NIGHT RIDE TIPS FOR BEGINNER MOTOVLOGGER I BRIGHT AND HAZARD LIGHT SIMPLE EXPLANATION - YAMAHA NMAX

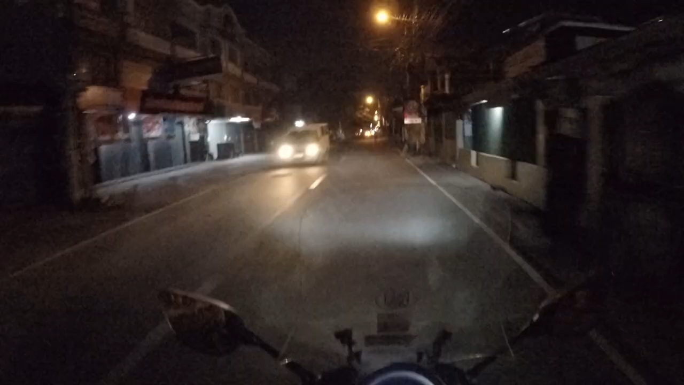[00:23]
Hazard! Para saan ba ang hazard, mga tol? May mga motor ngayon na bagong labas tulad ng Click 150, Click 125, NMAX.
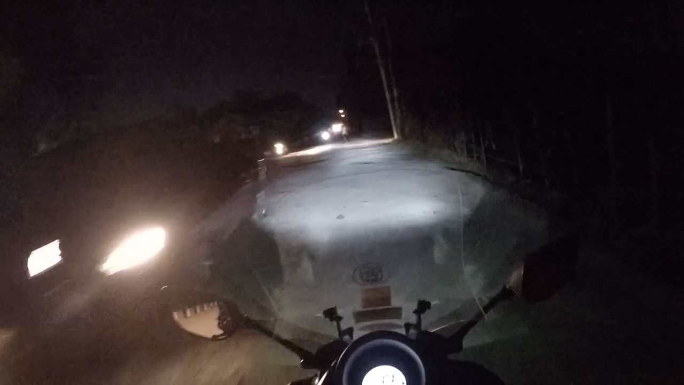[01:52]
Magbabright lang kayo, mga tol, kapag ka yung tipo na, sir, evening.
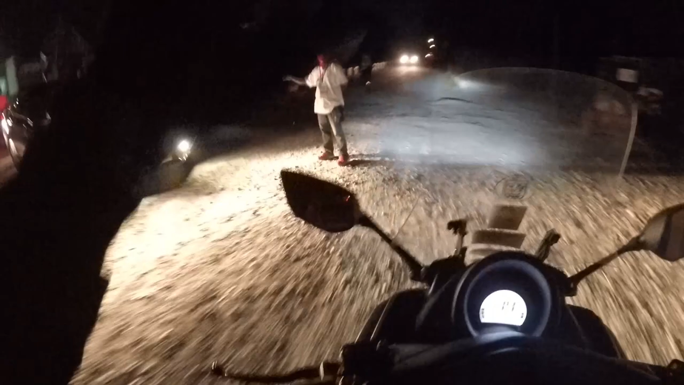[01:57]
Ayan, sisipag ng mga frontliners natin. Ayan, pwede kayong, ayan, nakadim lang ako, mga tol, ha. Pwede kayong mag-bright kapag kayo lang. Okay? Pwede kayong mag-mobiles kapag kayo lang. Paano ko nasabi yan, mga tol? Okay, papaliwanag ko sa inyo, ha. Hinay muna tayo, okay? Para marinig nyo ako. Makinig kayo mabuti, mga tol, ha. Magbabright lang kayo, mga tol, kapag ka nasa highway kayo o kaya wala kayong masyadong kasalubong. Okay? Kasi pwede kayong mag-cause ng aksidente.
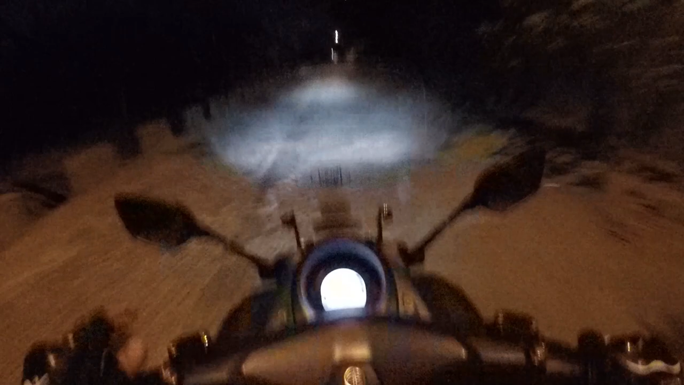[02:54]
Tapos, madami naman kayong kasalubong. Okay? Ang gamit ng bright ay para makita nyo ng mas malayo yung mga nasa unahan nyo.
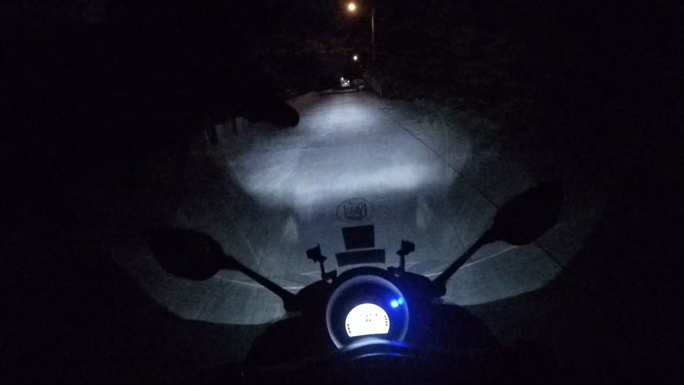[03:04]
Okay? Tulad yan, hindi natin kita yung,
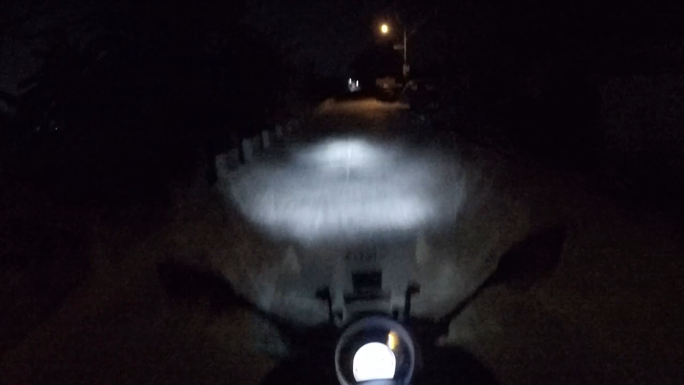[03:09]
okay, halimbawa yan, mga tol, hindi natin kita yung mga nasa puno, di ba? Hindi natin kita yung mga tatawid. Pag binride natin, ayan, kita natin ang mas malayo. Pero mga tol, yun yung advantage niya, mas kita nyo siya ng malayo.
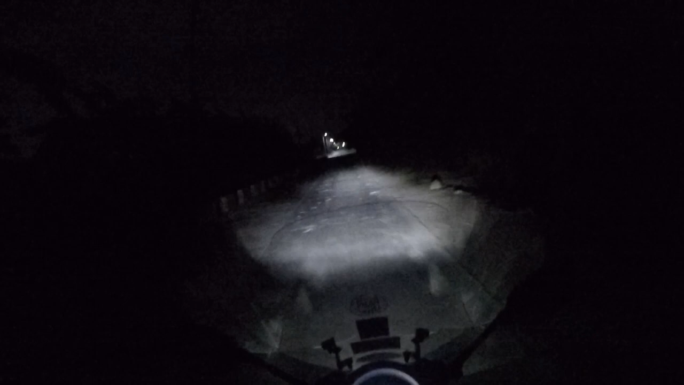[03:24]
Pero mga tol, ang disadvantage niya, makinig kayo sa akin, ha, ang disadvantage niya, mga tol, same lang ng nakakasilaw kapag may nakabride sa inyo, ganun lang din yung nararanasan ng iba kapag nakabride ka.
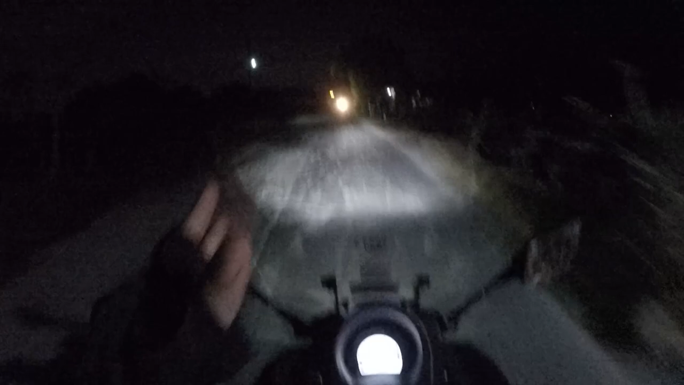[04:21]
So, ang gagawin natin, tulad yan, isignalan lang natin sila para magbaba sila ng light. Ayun, gano'n, tama, nagbababa sila, di ba? Sisignalan, o kaya kung meron kayong passing light, itong ginagamit ko kasi, mga tol, hindi lang masyadong kita dito sa screen natin, kasi nga, gabi, ang ginagamit ko lang ay yung dim tsaka yung bright, inuulit-ulit ko lang. So yung iba, mga tol, kaya nagpapalagay ng passing light para mas mabilis yung signal light nila.
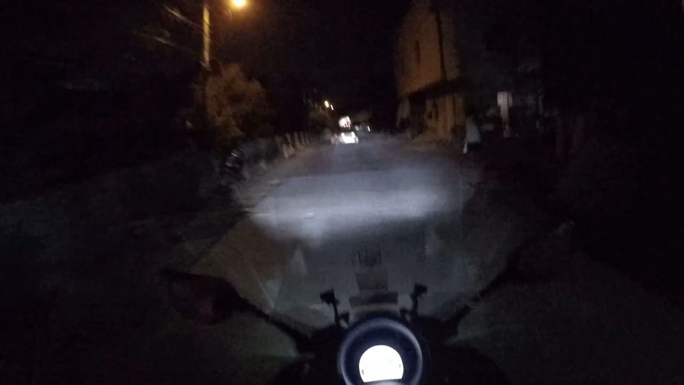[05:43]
12-wheelers kayong nakikita, eh magbinihini lang muna. Pero kung wala naman kayong kasalubong, syempre safe yon, pwede kayong magpatakbo. Okay, tsaka pala mga tol, ingat kayo dun sa mga tricycle na tinatawag natin ng mga kamote tricycle. Ayan, kung minanonood sa ating mga katagumpay nating nagka-tricycle, kasi kahit ako nararanasan ko mga tol, una yung liko bago yung lingon. Okay, baliktad eh, dapat lingon muna bago liko.
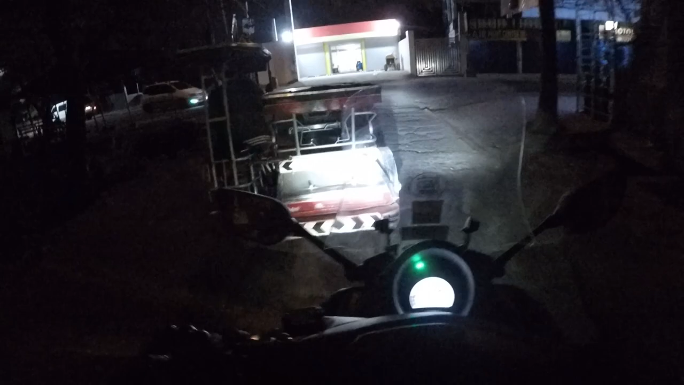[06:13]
Alright, tsaka yung iba talaga hindi nagsisignal light, yung mga kakaliwa at kakanan tulad nito, hindi nagsisignal light po, diba? Aksidente ang aabutin natin kapag hindi kinagsisignal light mga tol. So ayan, dahil nandito na tayo sa medyo malawak na daan, medyo maliwanag mga tol, pwede na tayo mag dim light. Okay, dim lang tayo kasi kita naman tayo ng mga kasalubong na natin dito. Alright, tsaka pala mga tol, kapag nasa pagkagabi kayo bumibiyahe, lagi nyong huwag nyong iiwan yung cellphone nyo na walang charge.
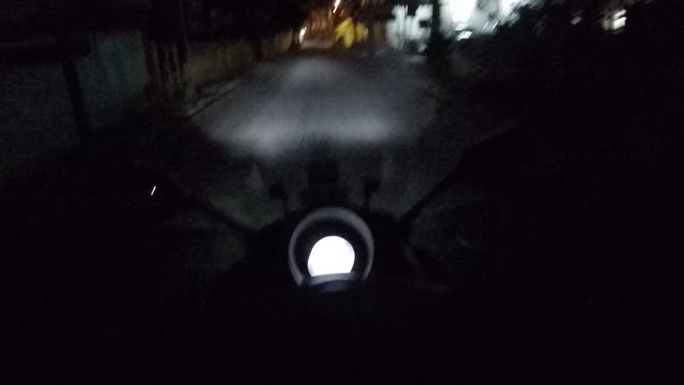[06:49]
Okay, kasi kapag magna night ride kayo mga tol, or kaya gabi na kayo nauwi lagi, make sure na yung cellphone nyo full charge, o kaya may, kahit may charge man lang mga tol. Alam nyo kung bakit? Kasi kapag inabot kayo ng sira sa daan,
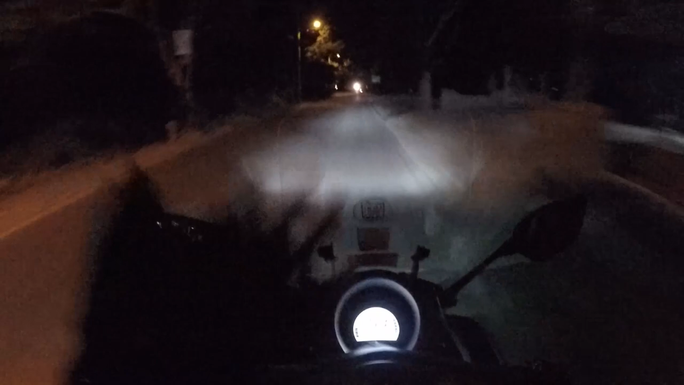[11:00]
Alright, yun ang mapaliwanag doon mga tol. Tapos, sa mga nagra-ride dyan, okay, tapos na tayo kay hazard. Sa mga nag-night ride dyan mga katol, ayos, nabigyan tayo ng pagkakataon ngayon na makapagsalita, makapag-share ako sa inyo ng konting knowledge. Sa mga tol naman ng mga gabi umuwi, make sure na gumagana ang inyong signal lights.
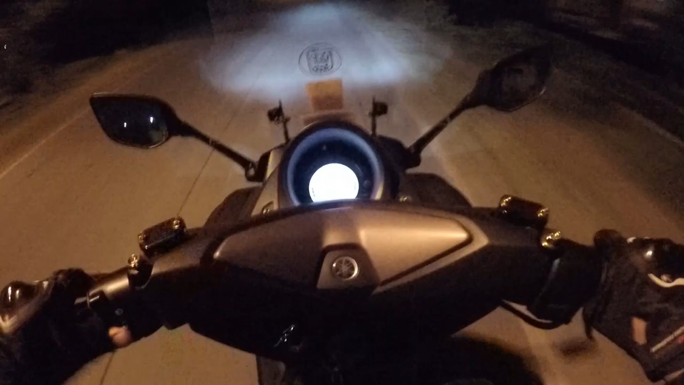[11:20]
Okay, so gumagana ang mga signal lights nyo ha.
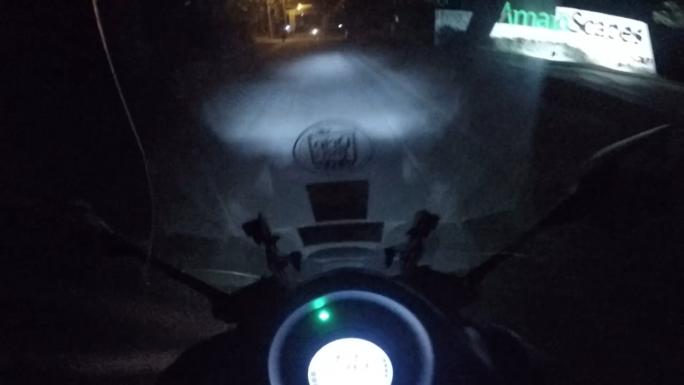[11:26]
Ayan, ang mga dim light, okay.
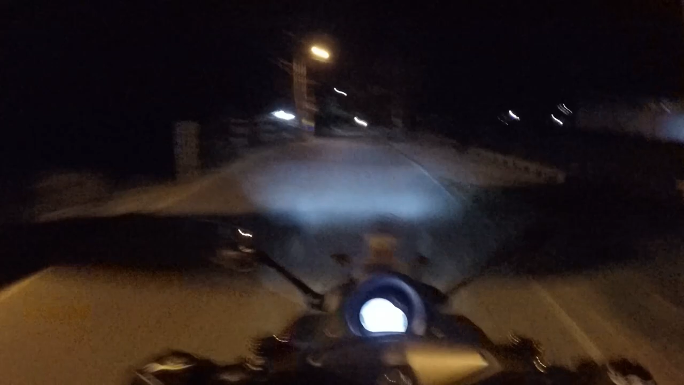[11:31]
Ang mga bright light nyo. Okay, eto, magpa-bright tayo ngayon mga tol, ayan. Importante na gumagana horn. Okay. Importante gumagana ang inyong horn. Kasi kapag wala kayong musina, yari tayo mga tol. Okay, yun lang yung mga minimal na kailangan nyo malaman kapag nag-night ride kayo mga tol. So ano ba pwede natin may dagdag? Bukod sa respeto sa kapwa mga tol, kailangan din natin ng respeto sa sarili.